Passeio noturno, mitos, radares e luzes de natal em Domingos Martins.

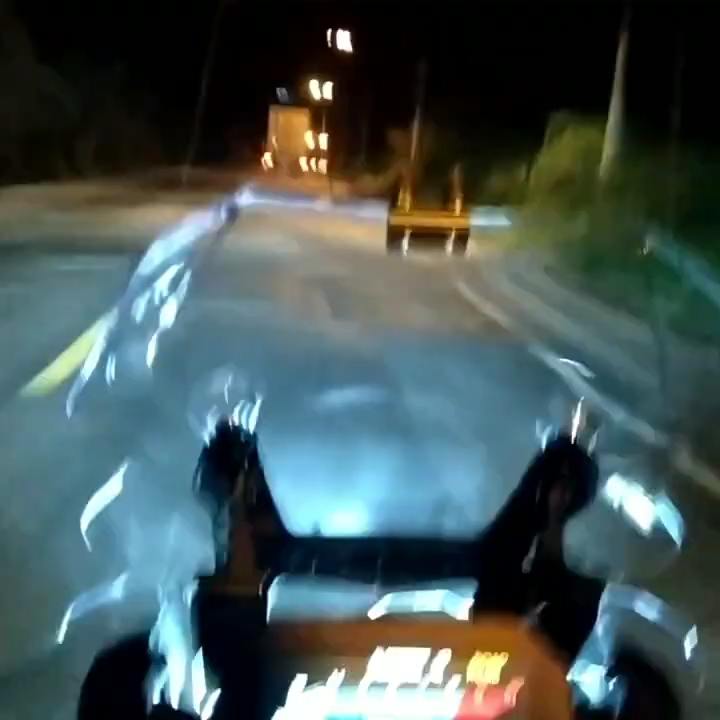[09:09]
Deveria ter um sinalizador, alguma coisa luminosa, indicando que ali tem um radar.
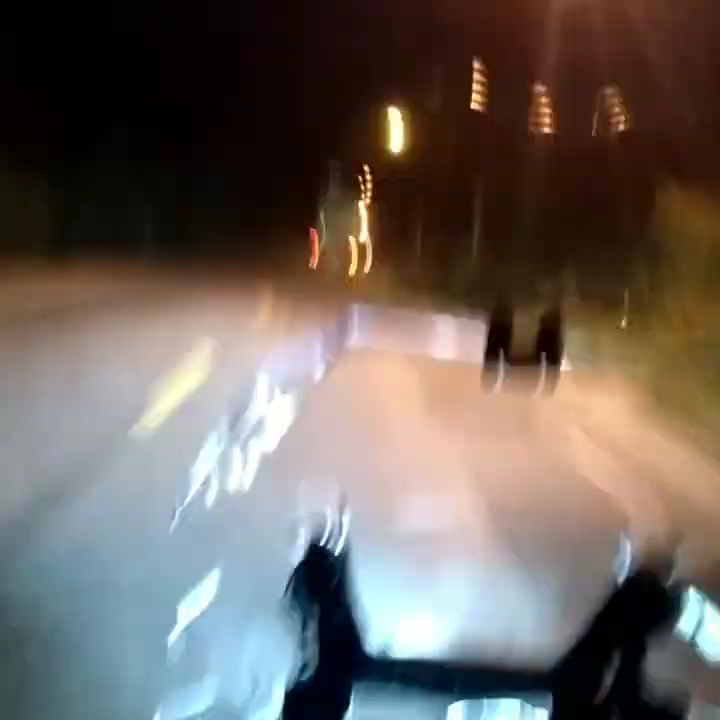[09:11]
Para prevenir. Não para te multar, porque eu penso que o radar escondido, principalmente à noite,
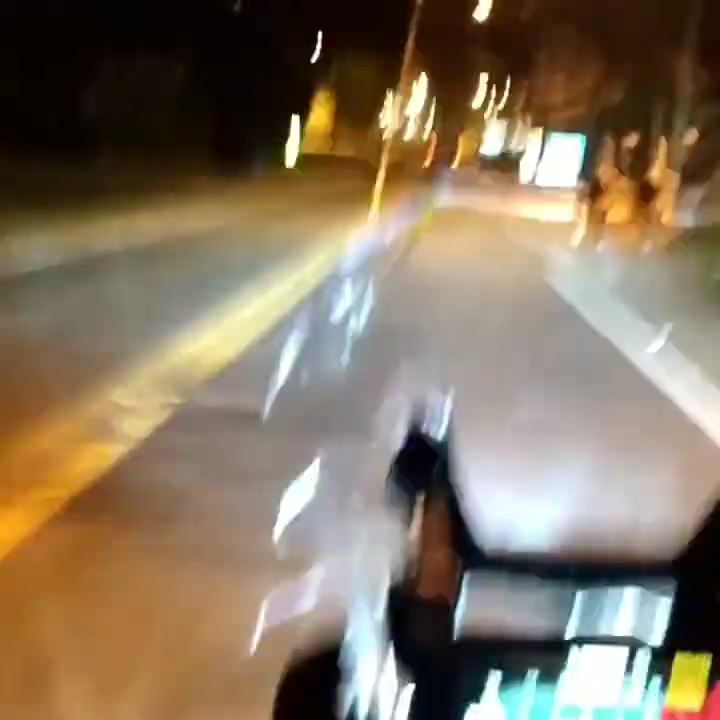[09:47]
Olha para lá, olha para cá. E fica mapeando as laterais da estrada em busca do radar.
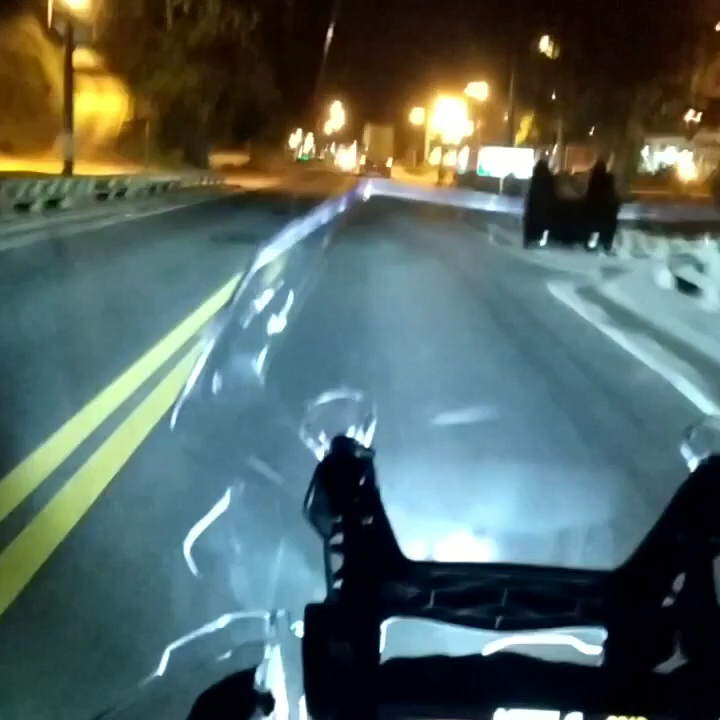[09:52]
E aí a gente sabe que o mais importante é você não tirar o olho daqui, da frente. E não é aqui não, é lá na frente.
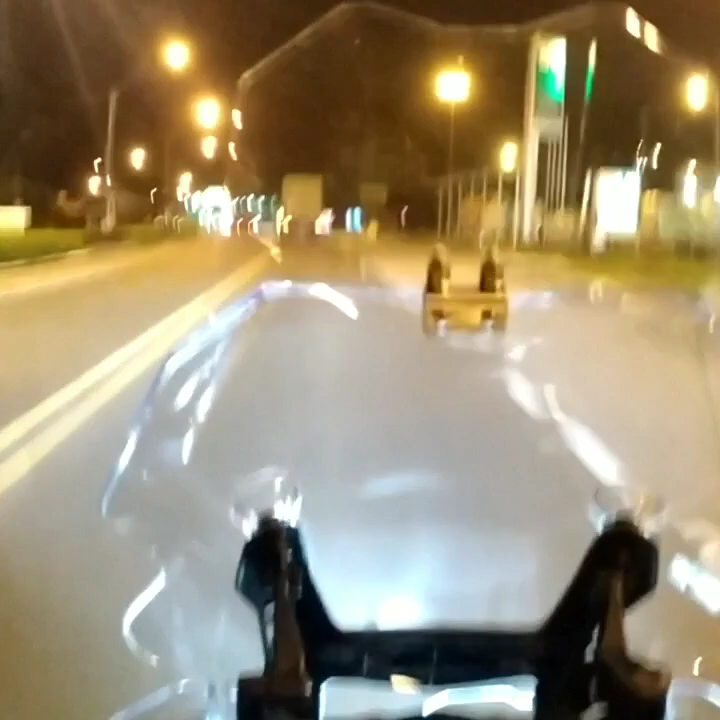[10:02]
E aí às vezes o cara se depara em cima do radar e aí ele dá aquela ferrada brosca e causa engavetamento.
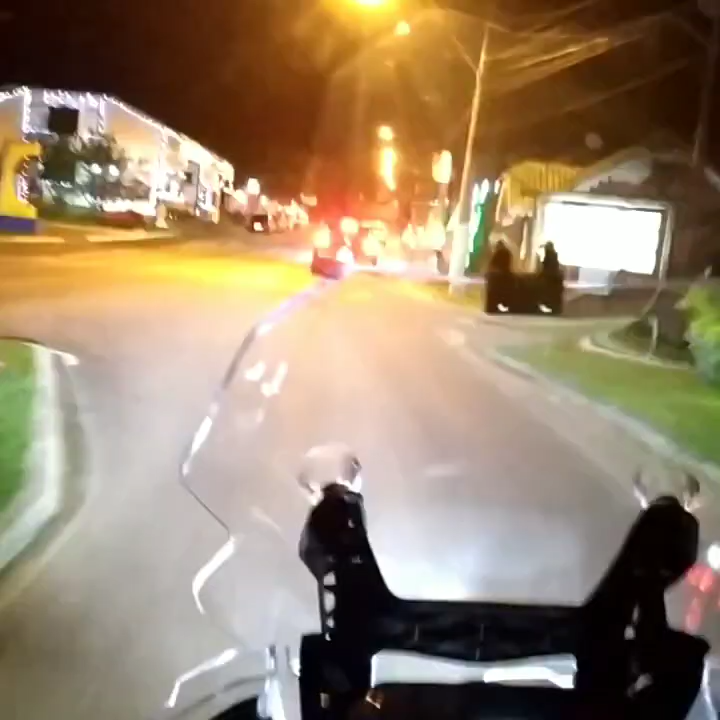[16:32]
Cidade bem iluminada. Muito bacana. Aqui é polícia militar. Uma quantidade de viaturas aí. Cidade top, segura. Tchau. Tchau.
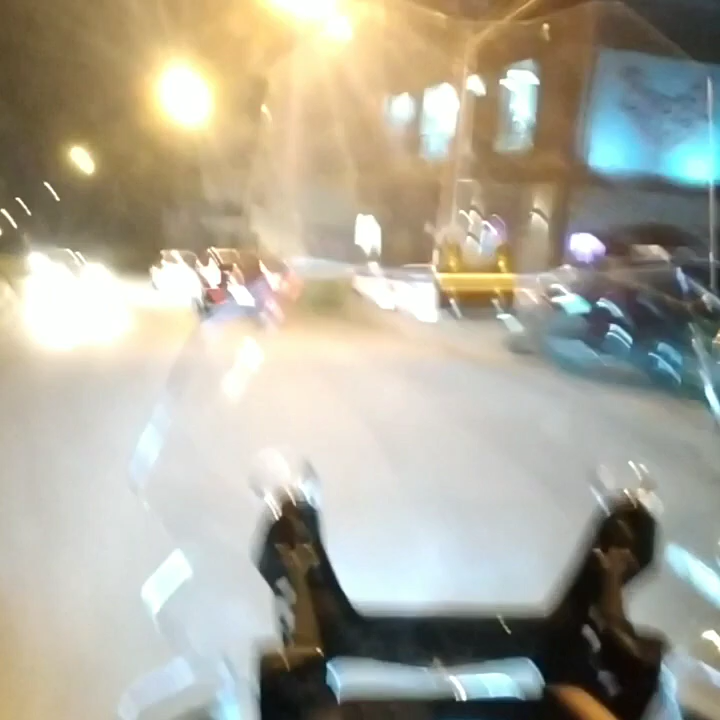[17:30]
as vezes tem música ao vivo, tem umas bandas aí maneiras, mas, olha esse radar aqui ó, esse ainda tem uma luzinha piscando,
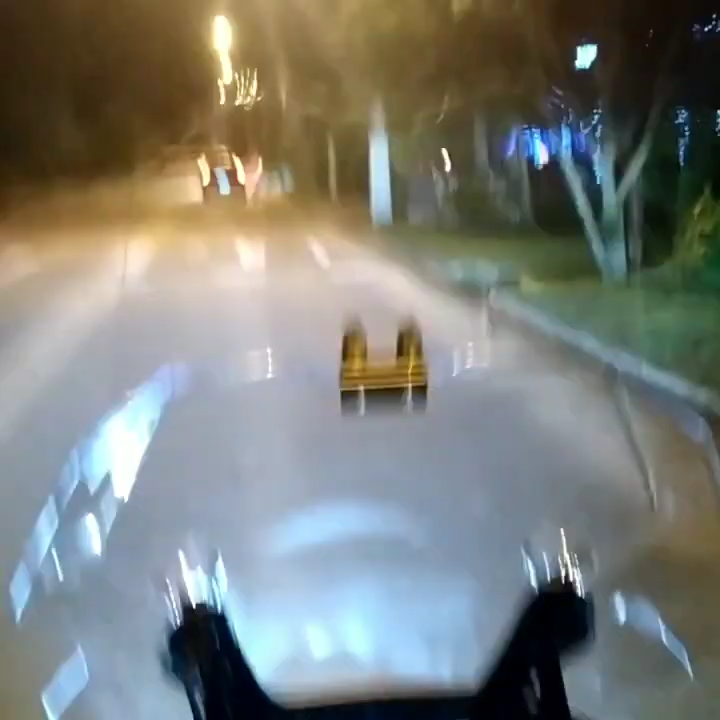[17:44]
isso é de 40, o da BR no mínimo teria que ter uma luzinha da cara também, no mínimo,